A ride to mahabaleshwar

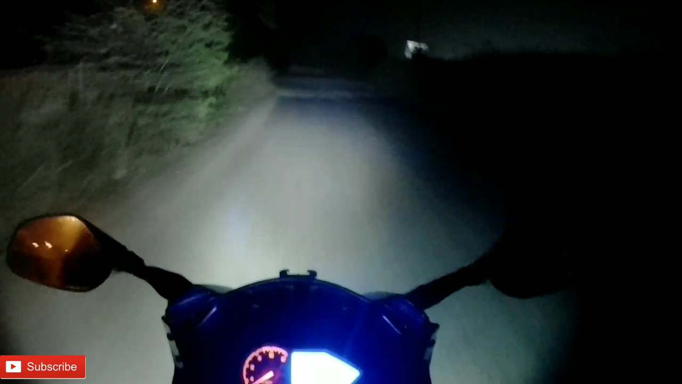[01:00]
so maybe I will be reaching around 9 to 10 AM। so guys, अभी बहुत अंधेरा है, तो वेन द सन राइजेस आई बी बैक। ओके गाइज, बाय।